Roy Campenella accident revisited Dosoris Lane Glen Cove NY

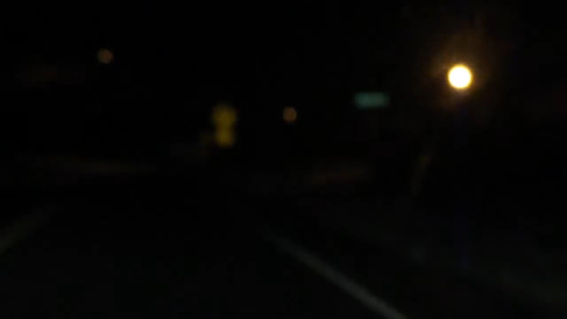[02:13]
It's a 25 mile an hour speed limit sign and you can see it right there. Basically, it's warning that a curve is approaching and to reduce your speed to 25 miles an hour and then you see another arrow up the road here. Basically, it's another arrow warning you to veer to the right because it's a curve. This is we are pushing the S curve right now. I'm going to put on the brights. So apparently what happened was that as you're supposed to be making the right hand veering right,